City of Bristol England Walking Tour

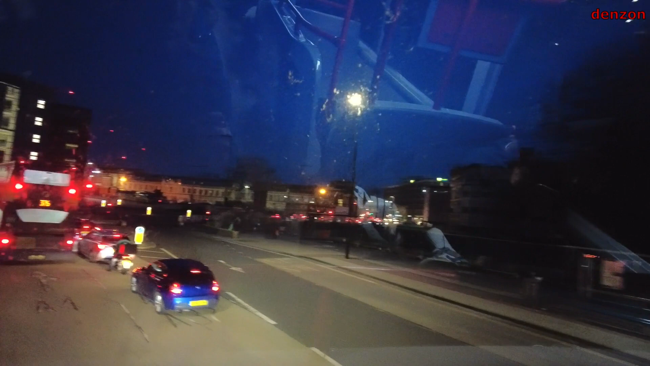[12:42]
catch our bus going back to Bath, and here we go.
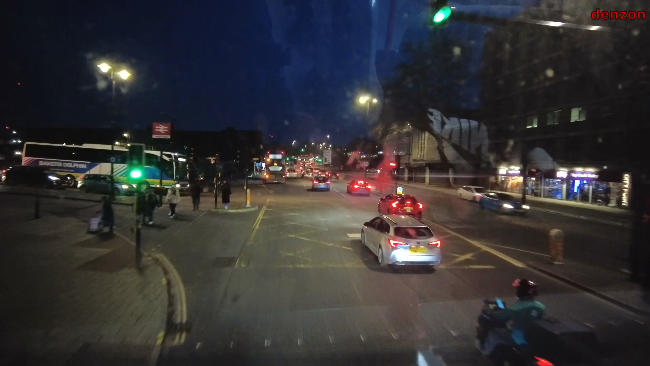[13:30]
It's just a normal traffic volume for this day.
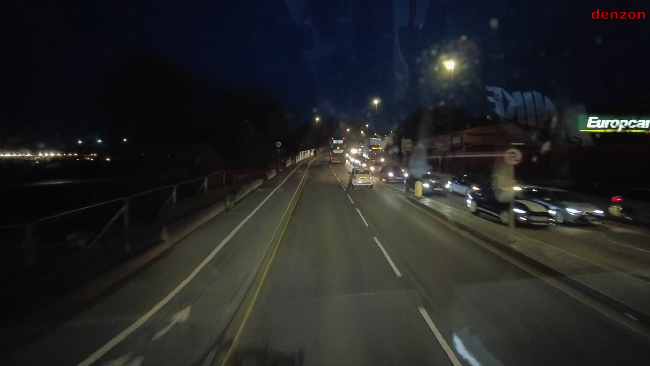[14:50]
So it's a light traffic guys at this time of rush hour in the city of Bristol. And we are on our way back to the city of Bath after going around